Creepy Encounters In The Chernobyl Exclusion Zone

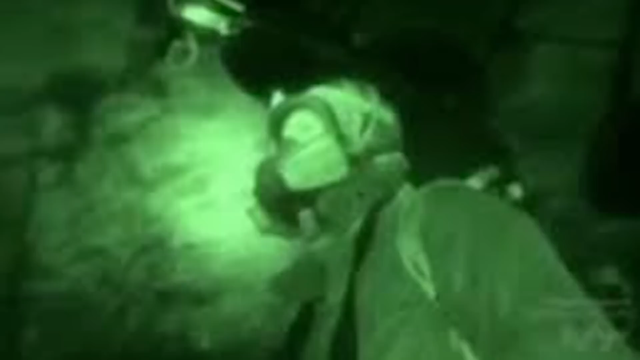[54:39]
They believe that that is the soul of a worker that died from the explosion.
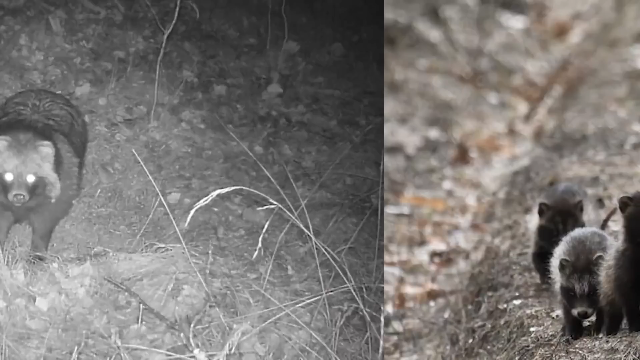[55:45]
Basically, they are found all throughout the exclusion zone, and they are thriving there. It's crazy to see how they have adapted to live in a highly radioactive area.
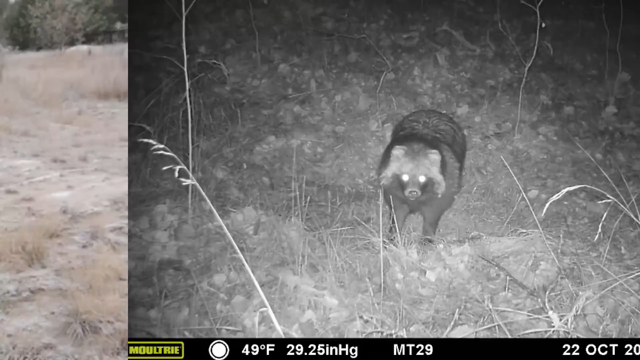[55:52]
Now, these things are freaking cute.
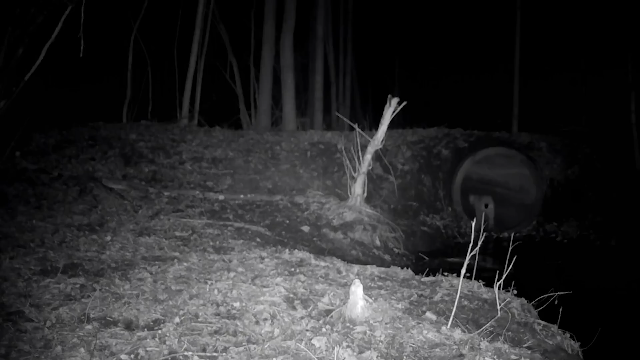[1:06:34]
It was fairly recently in 2014 that researchers realized they had made a comeback in a big way.
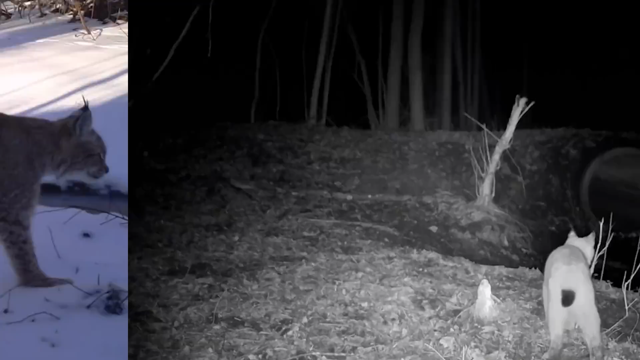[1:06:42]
Similar to most of the animals we've talked about today, the Eurasian lynx has been able to thrive due to the lack of human population and interference.